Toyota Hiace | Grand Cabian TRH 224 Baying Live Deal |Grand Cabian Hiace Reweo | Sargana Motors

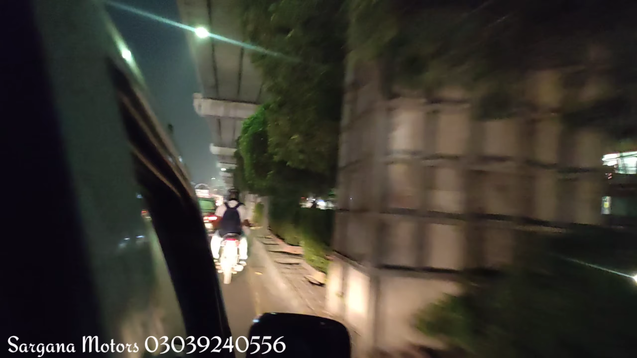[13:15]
وہاں پہ گاڑی کھڑی ہے دس مارڈل ہے سوری گیارہ مارڈل ہے اور پندرہ ریجسٹرڈ ہے تو وہ گاڑی ہم نے چیک کرنی ہے یہ میٹرو بس
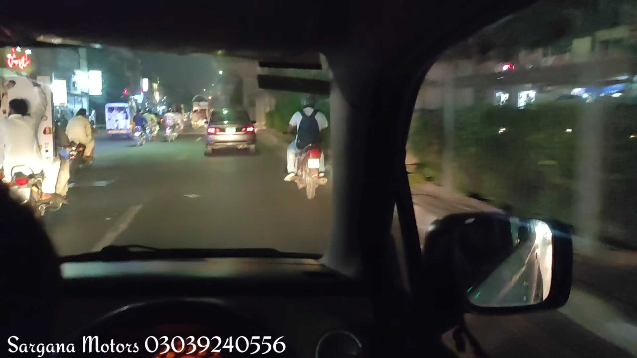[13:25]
کا جو ہے وہ پل ہے اس کے نیچے نیچے ہم جا رہے ہیں اور وہ گاڑی بھی آپ کو چیک کرواتے ہیں پتہ نہیں یہ گاڑی لیتے ہیں یا نہیں ہے حالانکہ ہم کافی زیادہ